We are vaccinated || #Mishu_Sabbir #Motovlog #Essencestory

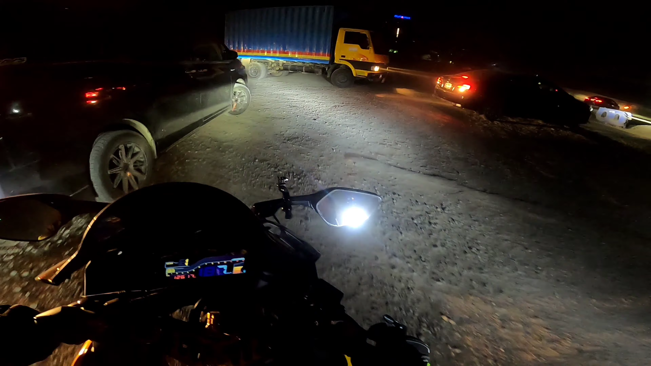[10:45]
বড় বড় ট্রাক, এই ভাই যে রাস্তা ভুল করে ওইদিকে চলে গেছে দেখছেন, এরকমই হয় সবার সাথে.